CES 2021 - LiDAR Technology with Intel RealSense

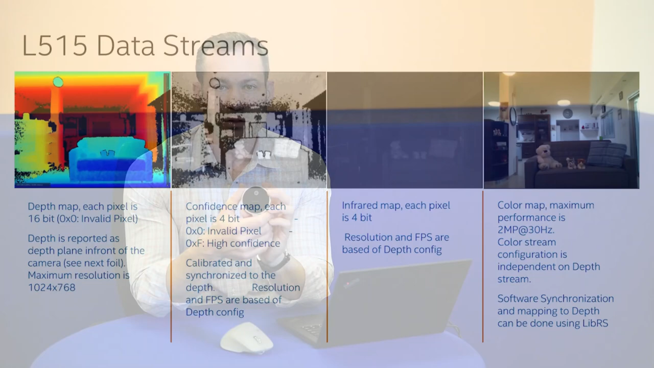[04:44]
There are three components to the depth stream. First is the 2D depth map that we output, which is what you normally think of when operating a depth camera. We can also output a confidence stream. That's four bits per pixel of confidence information. This means that for each pixel, the camera is determining how confident it is in the depth information it's producing for that pixel.
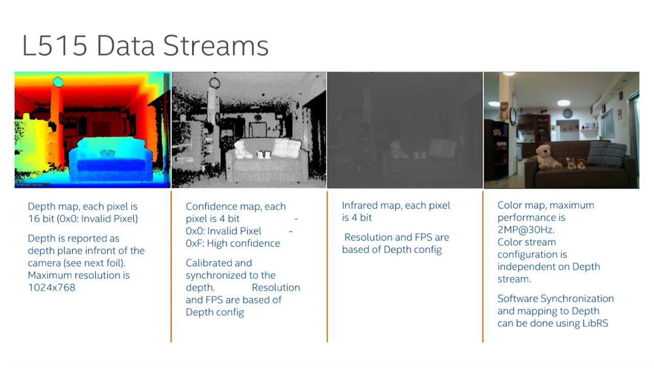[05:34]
We can also output the IR intensity stream. The IR intensity stream maps perfectly with depth. Then, as I mentioned before, it has a 2 megapixel color camera, and we calibrate the camera in the factory so that the color image maps on top of the depth.